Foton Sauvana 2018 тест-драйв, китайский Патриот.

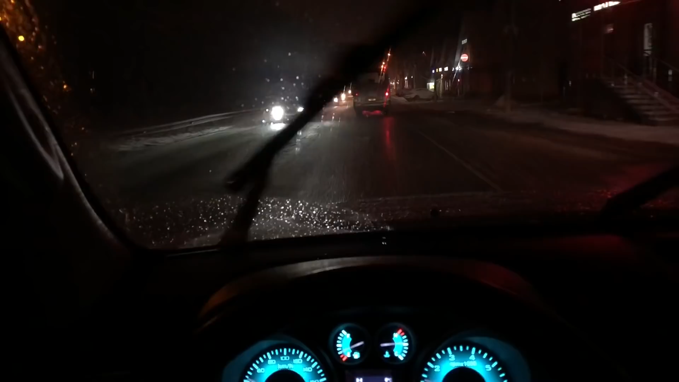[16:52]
мне повезло подряд тестировать в начале киа рио x-line потом фотон сауана и тут и там галогенки которые еле светят благо на внедорожниках отлично смотрятся дополнительные прожекторы на решетке и я бы после приобретения сауана сразу задумался о установке таковых и так это скорее не китайский митсубиши а